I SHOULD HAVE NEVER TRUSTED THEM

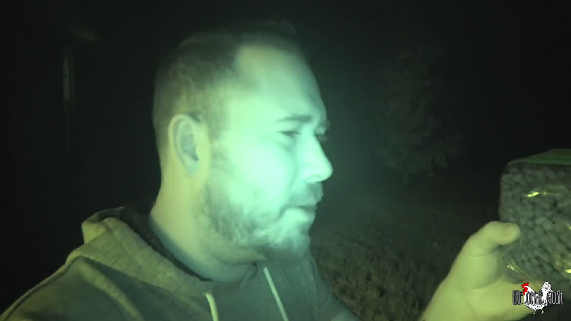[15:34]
Not sure. But we're going to bait the raccoon traps again because the other night, I caught two of them. Really? Well, I didn't catch them. My cameras caught them. Ah.
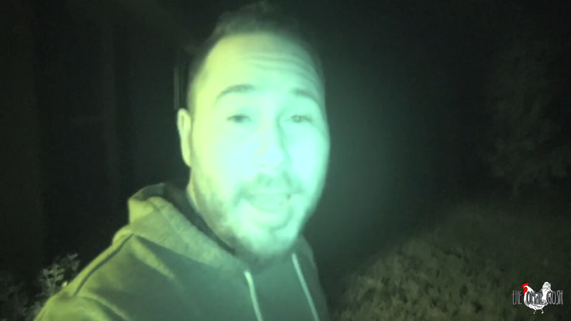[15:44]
So, hey, and then we have to make sure the other chickens are safe. Now, it's really, really dark out here, so this is the only way we'll be able to see.
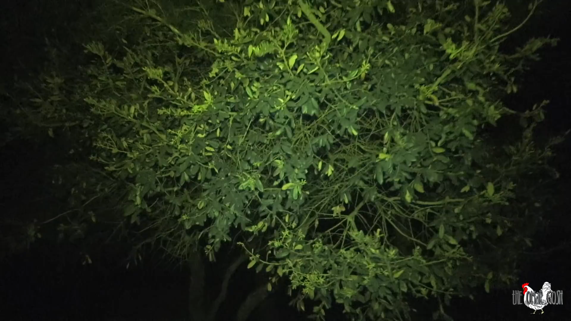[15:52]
Oh, these trees smell nice. Night jasmine. Oh, what was that? Night jasmine? Yeah, that's what those are. They're night jasmine. They blossom in a little bit. They smell really good. Yeah. Oh, yeah, they do smell nice. Now, the chickens have been going up in these trees.
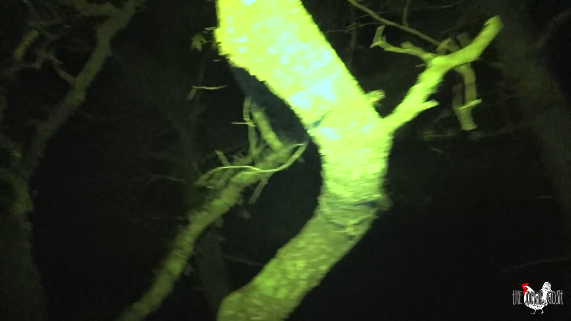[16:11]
I let them out. Can you see them? I don't see them. No. Maybe they're in the house tonight. Doesn't look like it. Where'd they go? I told you don't let them go until they flip.
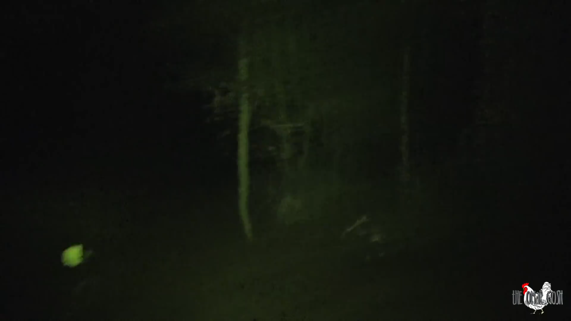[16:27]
Oh, man.
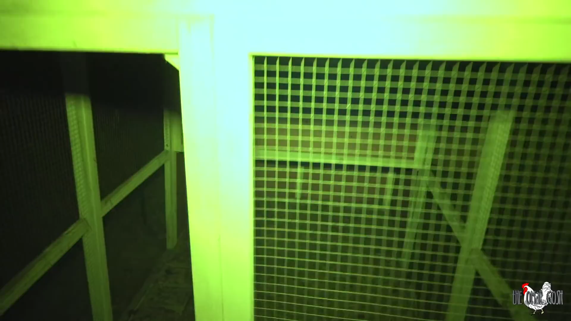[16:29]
I don't know.
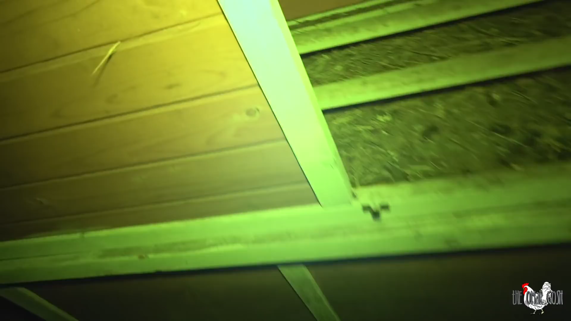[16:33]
Oh, just black feathers in there. Just black feathers?
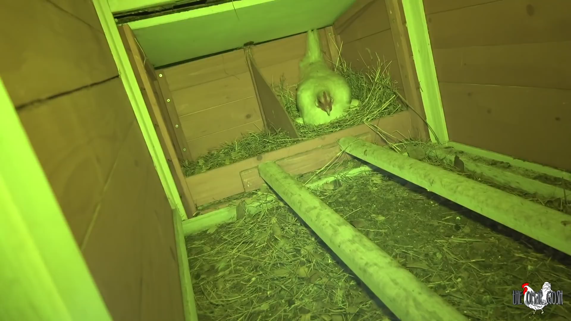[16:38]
Yeah, because I cut her wings. She's slaying on eggs, actually. Hope they're okay.